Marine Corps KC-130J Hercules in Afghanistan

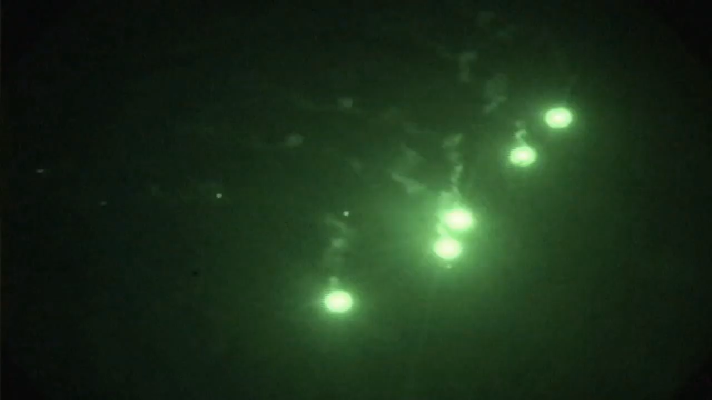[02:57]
What we can do is we plan to it depending on how much light cover they need is what will determine how many flares we kick out and depending on how long they need that light cover is also something that will determine how many flares we kick out.